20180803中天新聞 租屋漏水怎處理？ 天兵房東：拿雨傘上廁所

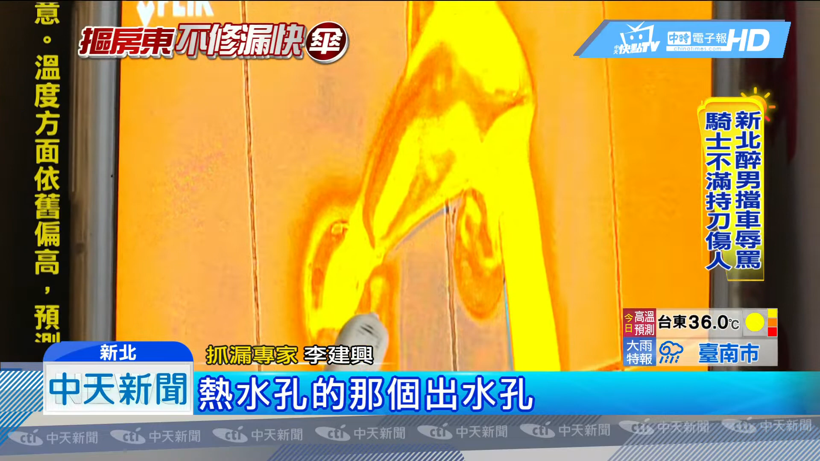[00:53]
在牆壁的內部裡面已經有漏水了常見釀塵漏水的情況有三種一是天災暴雨二是租屋房東不肯修